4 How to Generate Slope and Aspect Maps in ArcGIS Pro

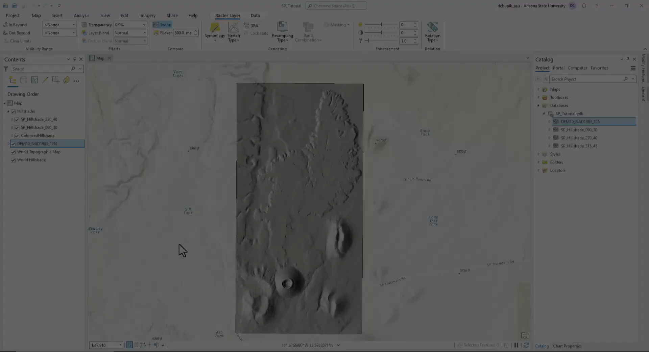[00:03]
In the previous video, we created hillshade basemaps, but there are two other useful DEM derivatives that we can produce in ArcPro. In this video, we will 1 create a slope map, 2 learn how to adjust the slope map layer symbology, and 3 learn how to create an aspect map.
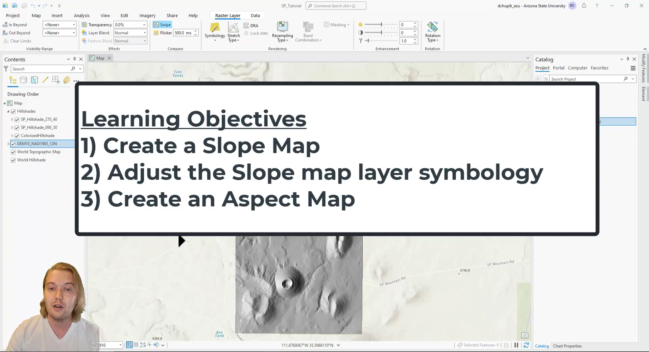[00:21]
To begin, let's navigate to the search bar at the top and find the slope spatial analyst tool. Like the hillshade tool, we want to set the input raster to the projected DEM and rename the output raster file with our SP prefix and hit run.
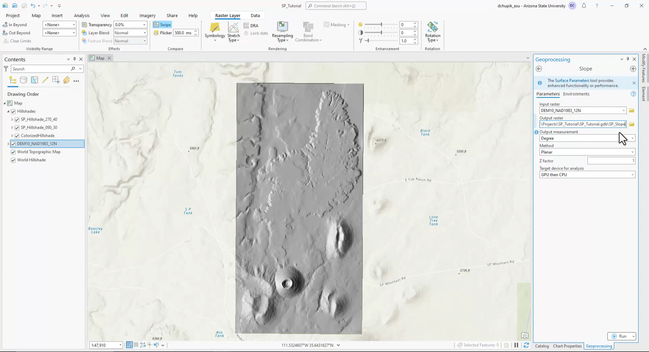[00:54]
Slope maps give you an indication of steepness of the topography in your mapping area. The default shading happens to be this golden brown color, which I am not particularly fond of. Not a problem.
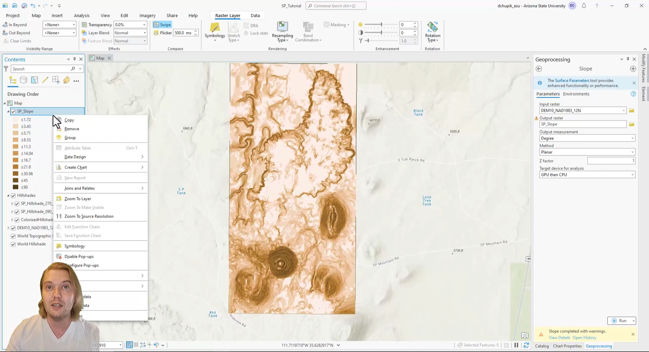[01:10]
We can adjust the color scheme by right-clicking our SP slope layer in the contents pane and selecting symbology. There are many options in the symbology pane that you can experiment with, but I will show you how I prefer to adjust my slope shade basemaps.